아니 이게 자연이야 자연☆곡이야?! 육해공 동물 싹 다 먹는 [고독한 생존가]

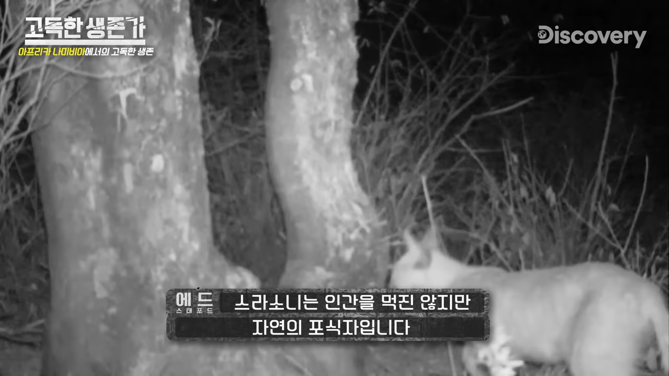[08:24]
A lynx isn't a man-eater, but it's a predator. Oh, wow.
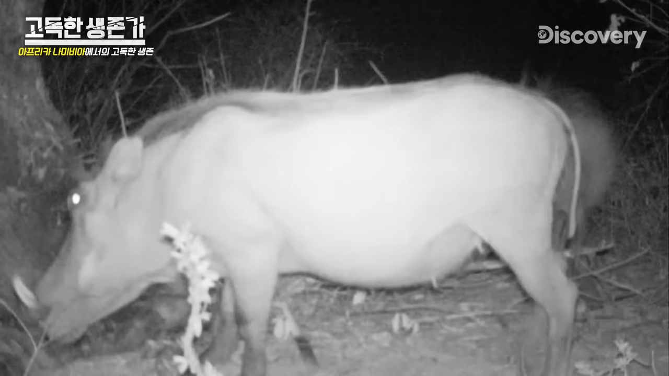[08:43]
You would not want to mess with that. If I actually do manage to catch myself a warthog, I need to be so careful.